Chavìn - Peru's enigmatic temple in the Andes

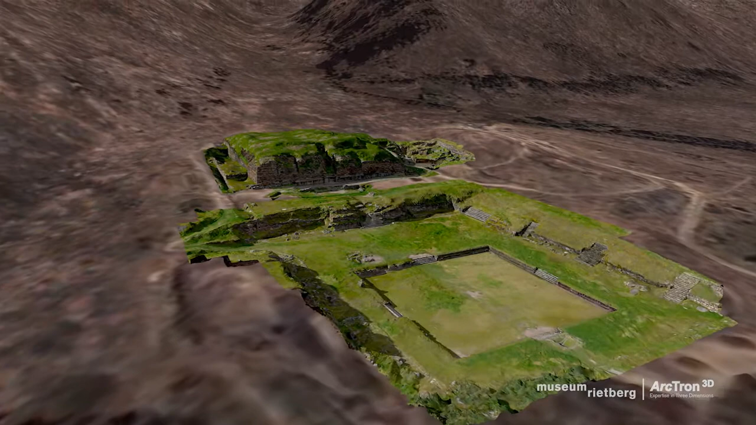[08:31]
The interplay of elevated terraces and sunken plazas, as well as monumental facades, is still an impressive architectural site today.
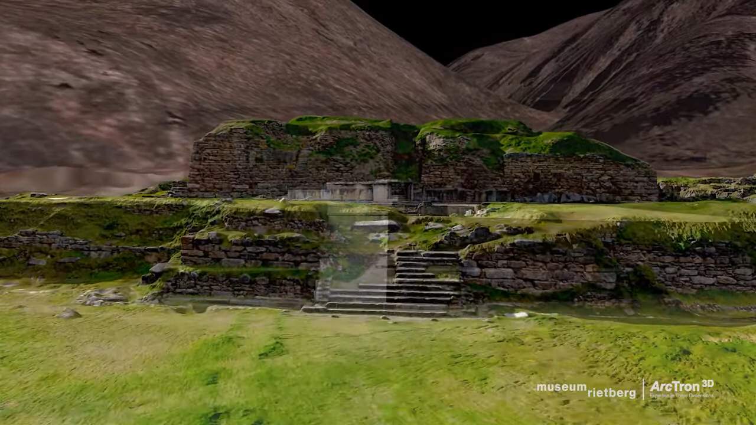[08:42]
Although difficult to see in the faded stones today,
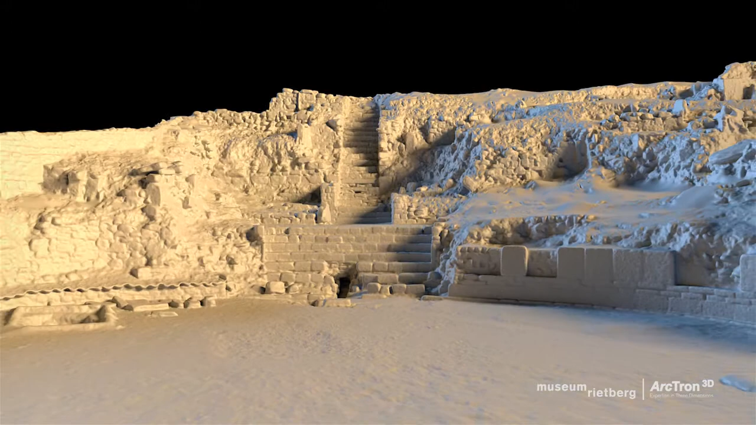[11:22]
Further stairs lead up from the plaza into the mysterious underground tunnel-like gallery system of the temple.